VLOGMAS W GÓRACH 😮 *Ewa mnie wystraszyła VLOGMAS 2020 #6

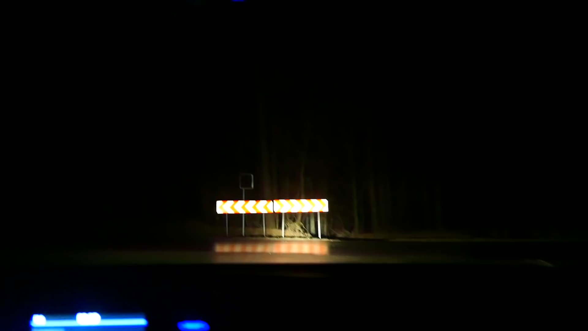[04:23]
że Ty lubisz las Ale w takim lesie bym się nie chciała znaleźć Ja